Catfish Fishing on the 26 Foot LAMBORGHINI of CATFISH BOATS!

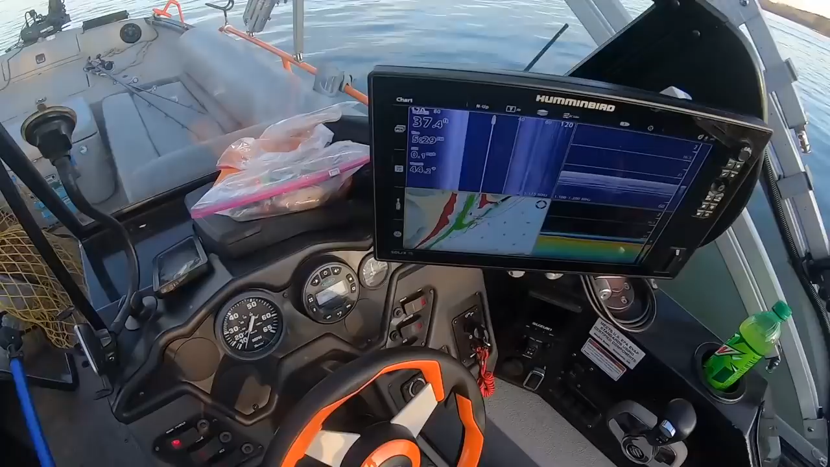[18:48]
All right, guys, we have come up to this creek here where it dumps in the mouth. You can see where this creek dumps into the main channel here.
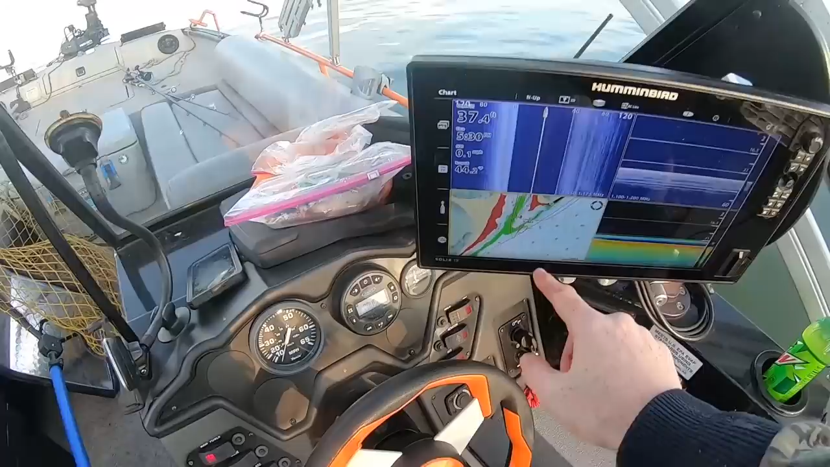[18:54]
And we spotlocked with the troll motor and we've got two drift socks off the back here and that current keeps the back end of the boat pushed back without having to use a second anchor.